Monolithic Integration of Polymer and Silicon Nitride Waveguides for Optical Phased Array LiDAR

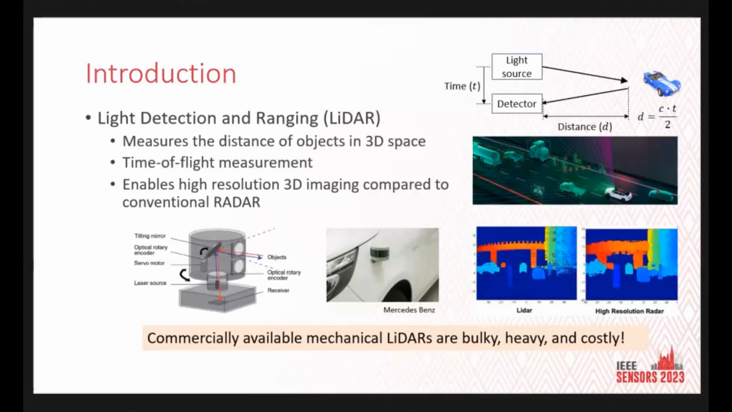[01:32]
have made their way into the commercial markets, but they still have their limitations on their size, weight and power consumption and cost. And this is where optical phase of radar truly shines.